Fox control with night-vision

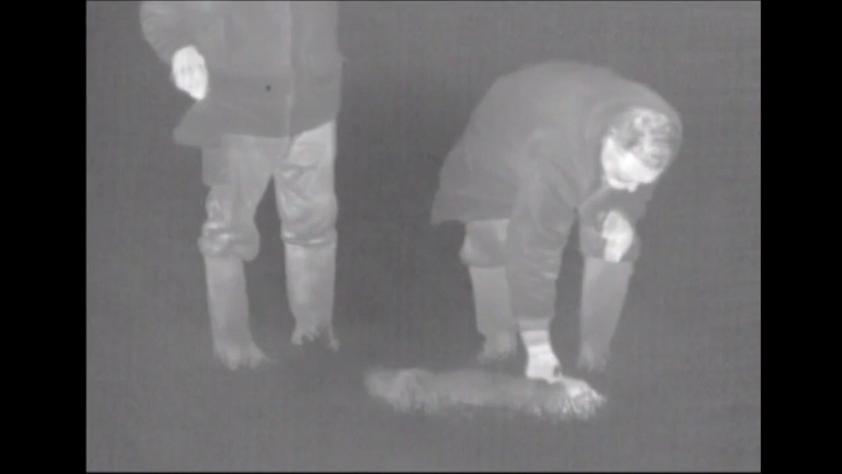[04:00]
But out of that, you will see either in a white blob or a black or the outline of anything that's out there. It will look through cover. It will view.
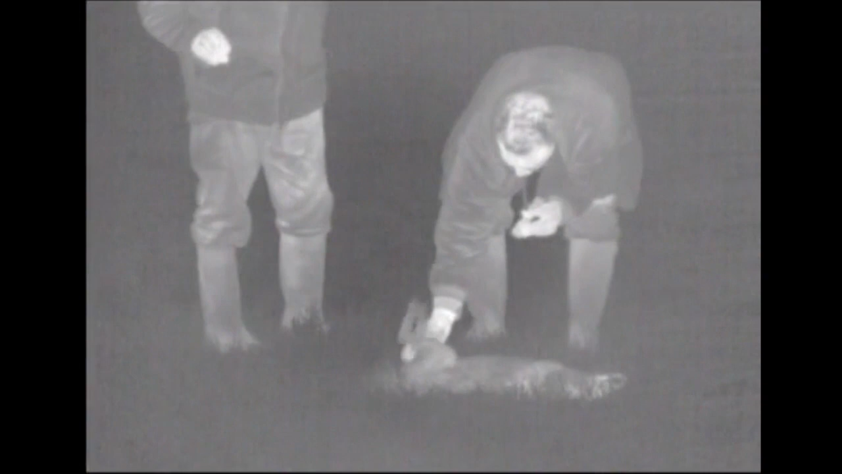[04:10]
I can see a field mouse with this at 100 yards as it gallops across the field.
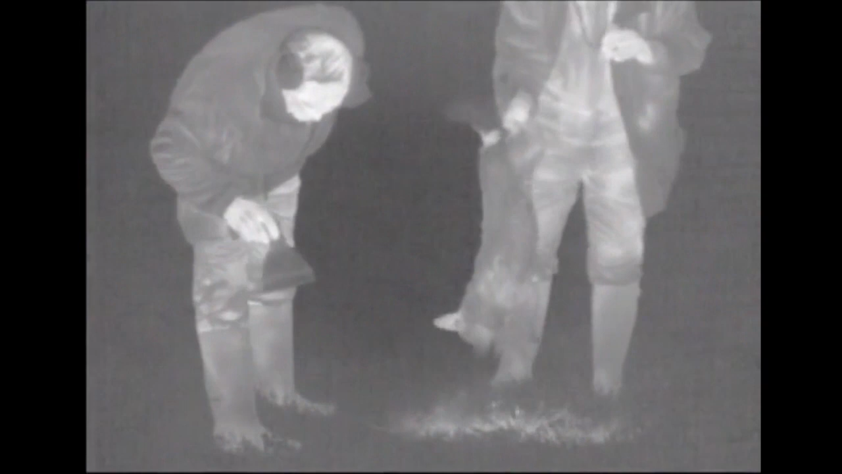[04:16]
And you're watching all the wildlife out there.
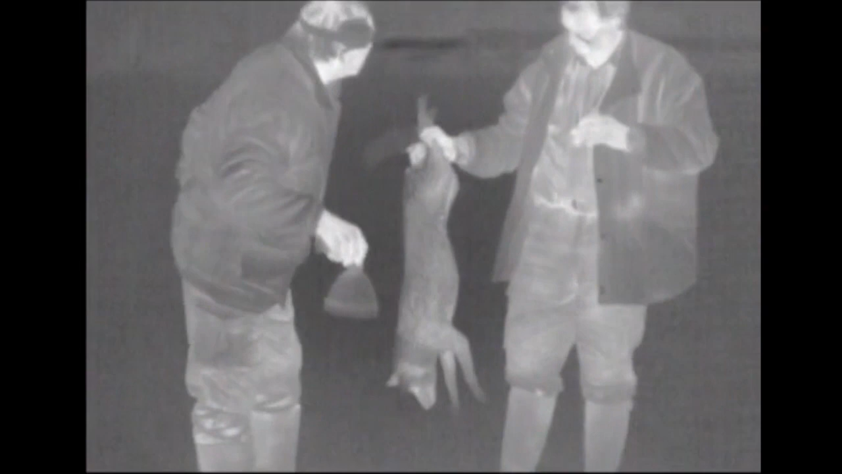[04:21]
If it's anywhere within reasonable distance, you will view what's going on and without disturbing it.